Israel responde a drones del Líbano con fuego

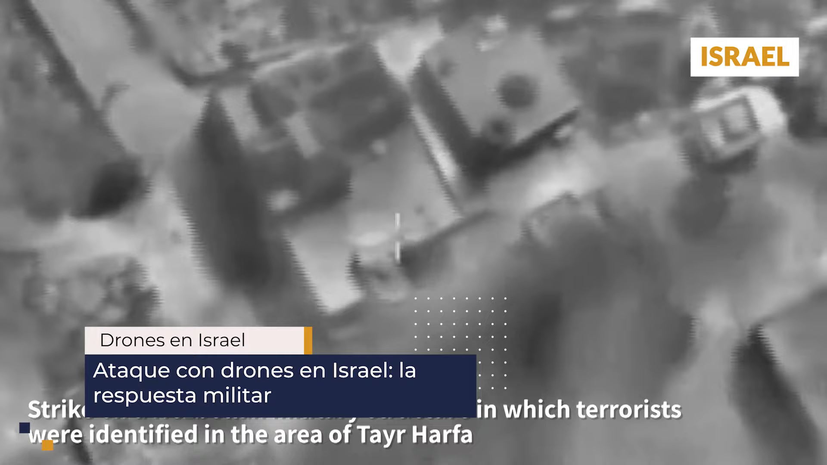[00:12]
Las Fuerzas Armadas israelíes respondieron rápidamente a la amenaza.
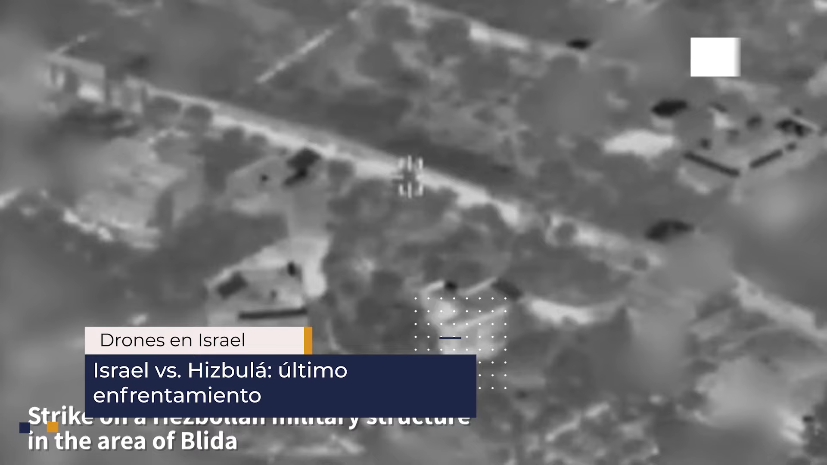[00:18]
En sus respuestas, este ejército israelí abrió fuego contra instalaciones y milicianos del grupo chií Hezbollah en el sur del Líbano.
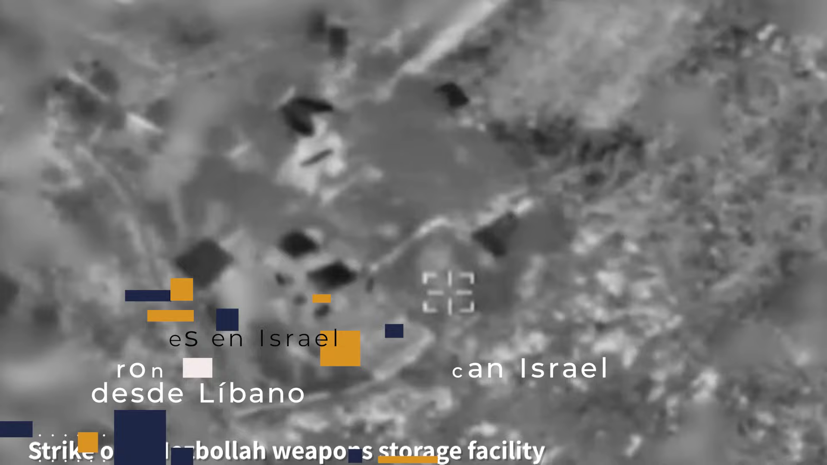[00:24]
Esta acción se llevó a cabo para neutralizar cualquier amenaza potencial que pudiera surgir de estas posiciones.